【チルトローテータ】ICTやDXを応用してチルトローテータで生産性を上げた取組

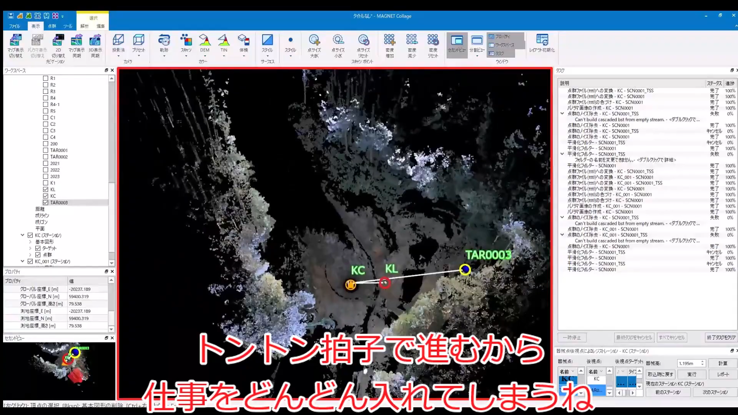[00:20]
トントン拍子で進むから、仕事をどんどん入れてしまうね。 そして現況を3次元レーザースキャナーで、スキャン。
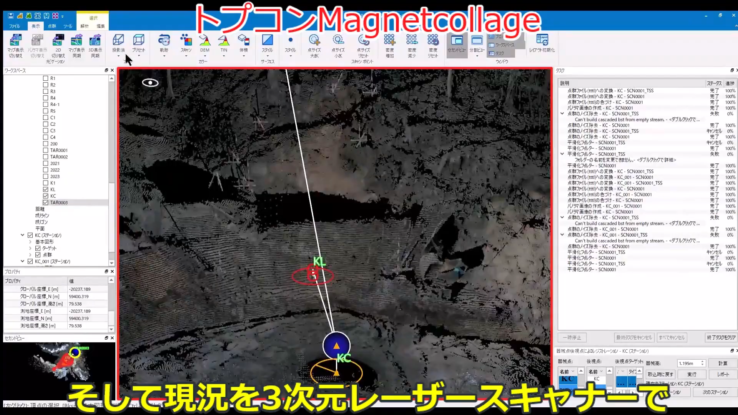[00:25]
横断測量、縦断測量しなくても良くなったね。